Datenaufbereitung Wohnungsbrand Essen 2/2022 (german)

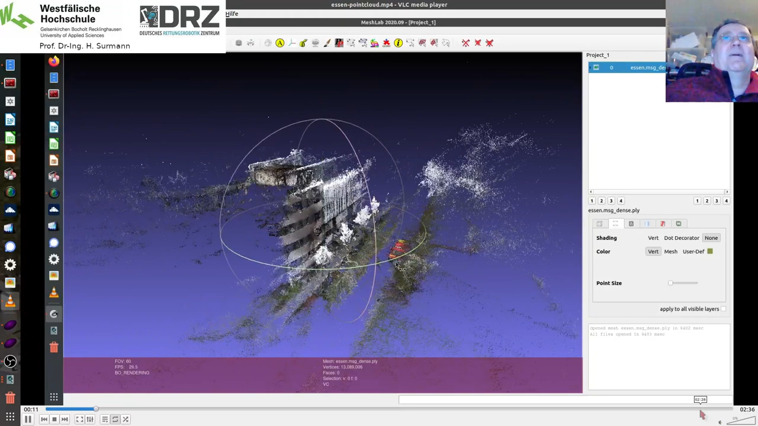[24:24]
es ist ja nur ein Hochteil, weil wir quasi einmal hoch in verschiedene Fenster reingeflogen sind.
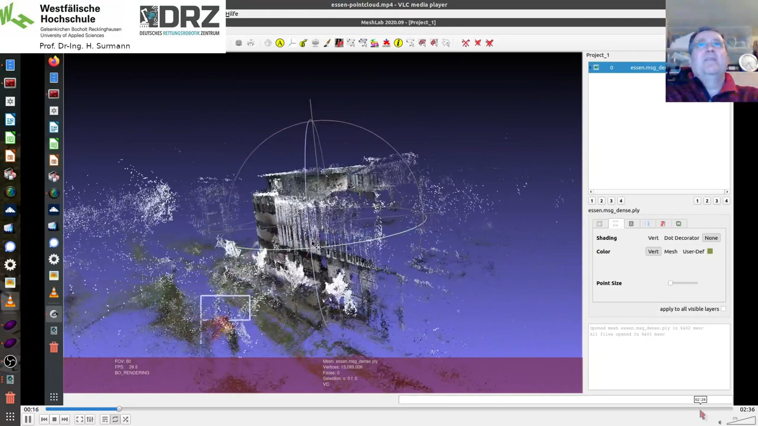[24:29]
Dementsprechend hat man auch nur von den Teilen Punktewolken.
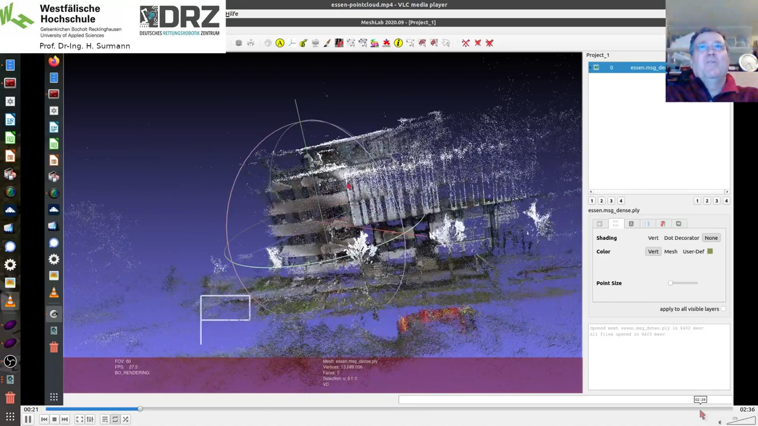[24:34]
Das Ganze, die Punktewolken sind halt analog zu den Laserscannern.
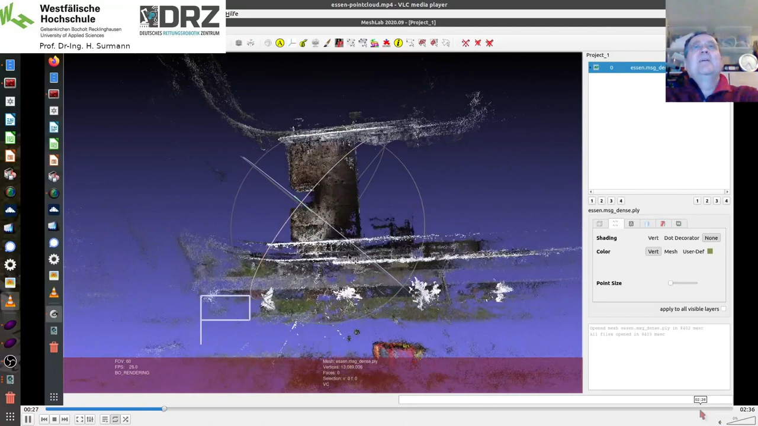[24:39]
Natürlich sind sie nicht so gut aufgelöst, wie die Punktewolken bei den Außenaufnahmen,
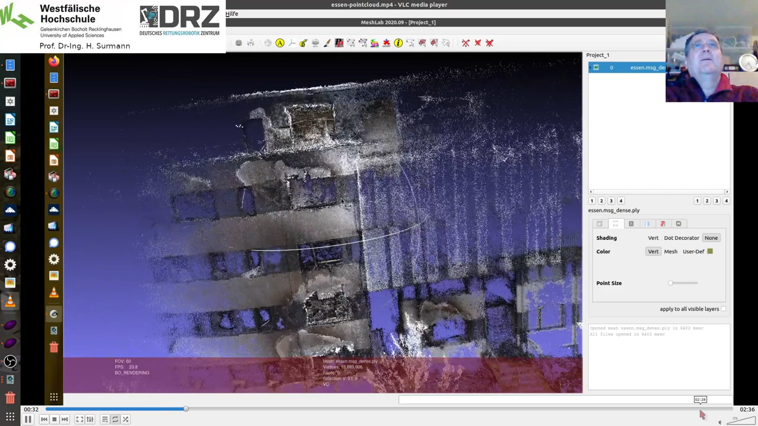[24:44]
aber man kann schon hier einiges deutlich erkennen.
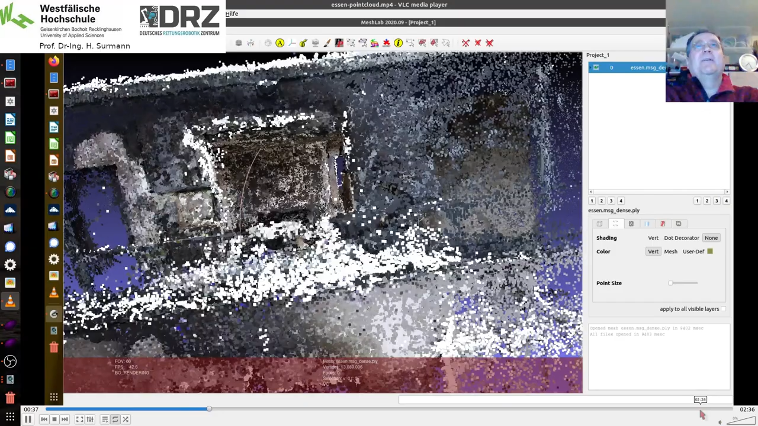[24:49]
Und auch bei den Außenaufnahmen konnte man an einigen Stellen da durchgucken.
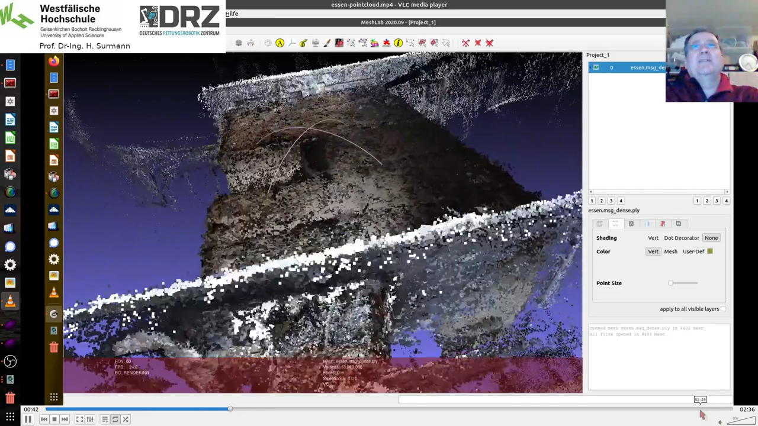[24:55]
Das liegt aber nicht daran, dass da Fehler im Modell drin waren, sondern dass da einfach, dass man tatsächlich auch von einer Seite des Gebäudes auf die andere Seite durchgucken kann.
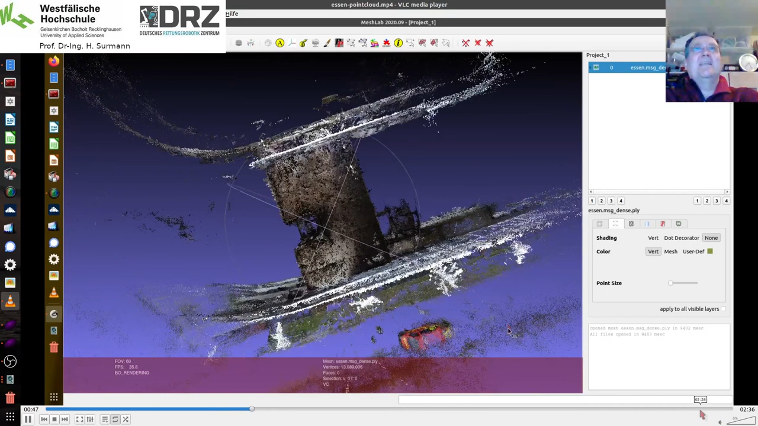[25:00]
Man sieht hier sehr schön den oberen Teil des Modelles und ich glaube, ich habe das einfach mal oben,
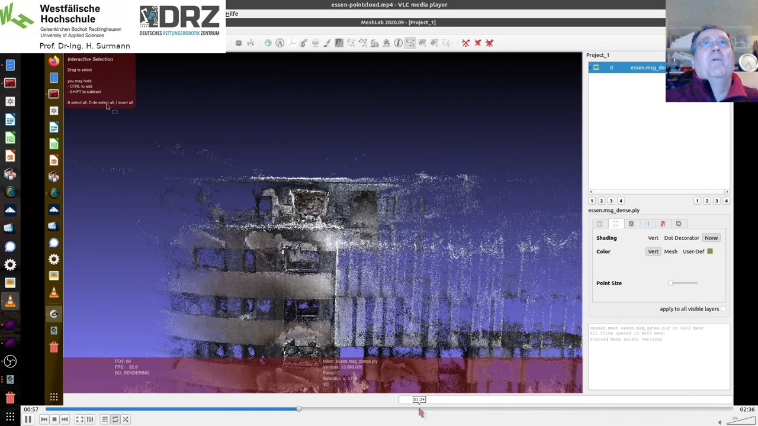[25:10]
den obersten Teil von der Decke einfach weggeschnitten. Das kann man natürlich auch machen, wenn man hier so ein 3D-Modell hat und die Punktewolke.
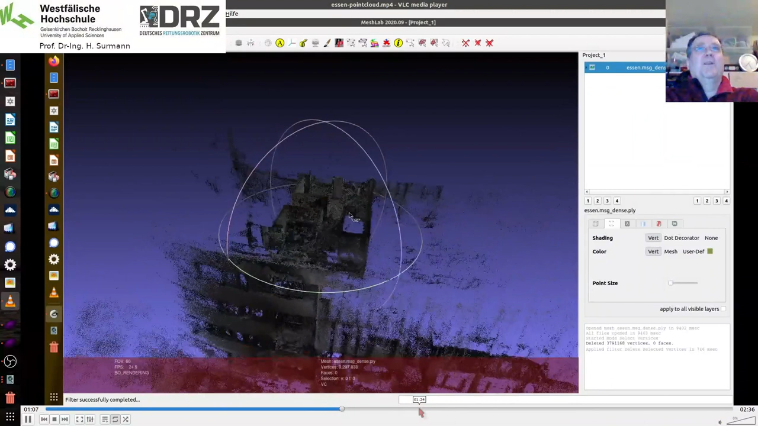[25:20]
Und ja, dann kann ich einfach von oben in das Gebäude dann entsprechend nochmal reinschauen und mir das dann nochmal angucken.
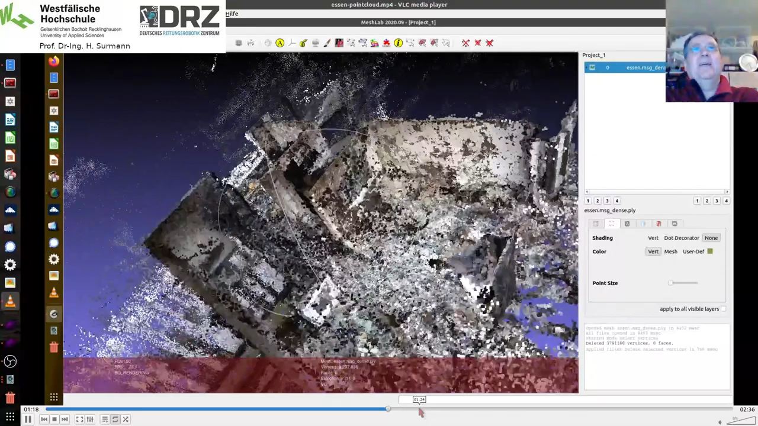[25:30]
Hier wäre jetzt noch ein weiterer Schritt, dass man aus den Punktewolken, dass man die nochmal bereinigt über Punkte, die man nicht braucht und auch Texturen drüber legt,
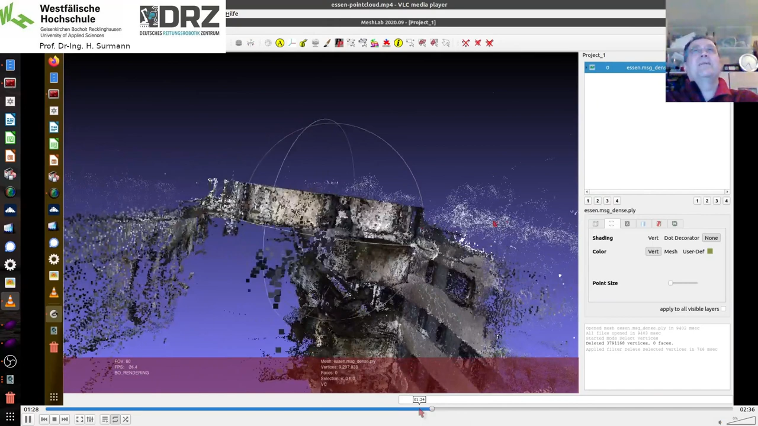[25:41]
so wie wir das gerade in einem anderen Modell gesehen haben, weil der Mensch mit den Texturen einfach dann entsprechend mehr anfangen kann.
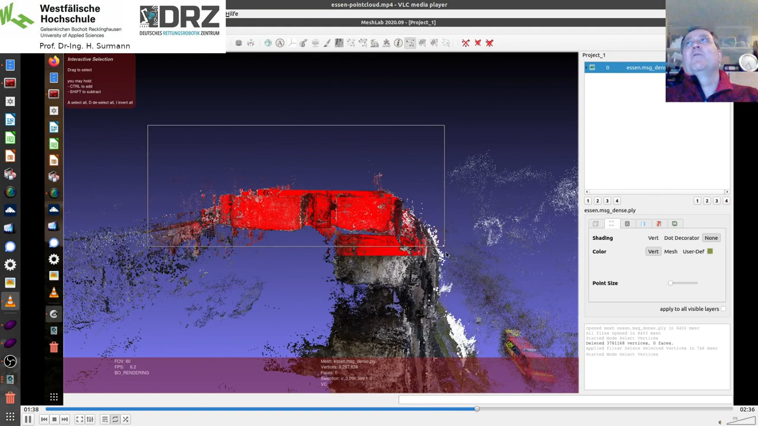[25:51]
So, und das soll es aber jetzt auch gewesen sein, also alternativ zu den Panoramen auch Punktewolke.
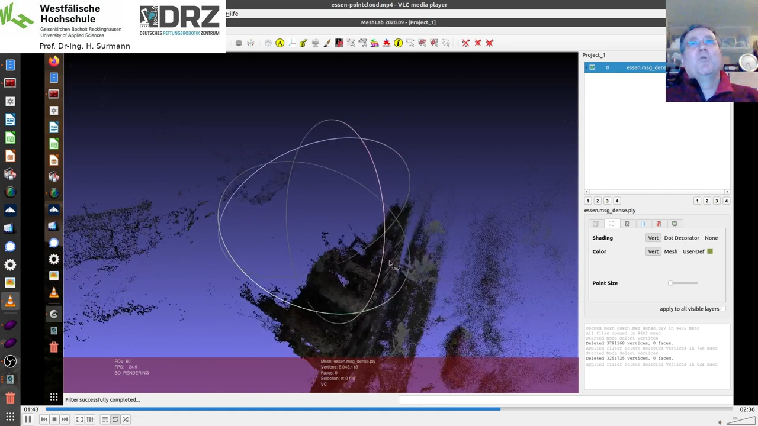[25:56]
Die Punktewolke können für Bodenroboter interessant sein, aber eventuell auch für Vermessungen.